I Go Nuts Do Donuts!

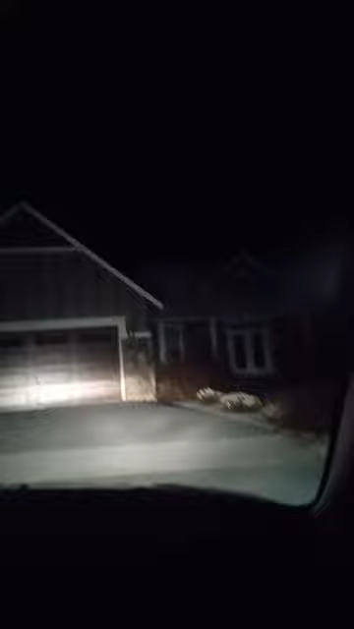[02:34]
shit. Ooh, shit. It's not gonna bunny hop at this time. Oh shit, we're just sliding. It's full on locked up right now. It does not slow down hardly. We don't have brakes anyway. We got two brakes. Oh shit, yo. We break all day.
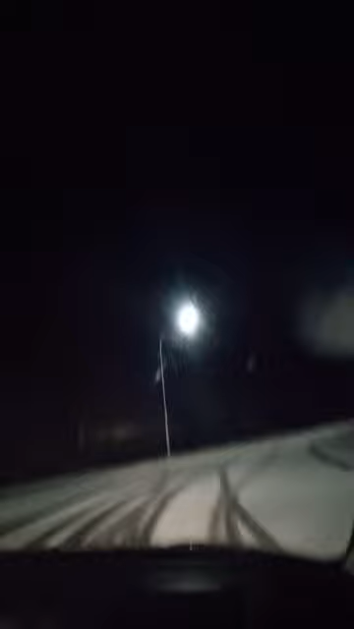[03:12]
Oh yeah, there it is though. That one. Yep. Oh shit. We just about got that curve. Everything, it's getting up. It's icing up. Oh shit. Yeah, I feel it. The snow gives you traction. I got it. I got it iced up.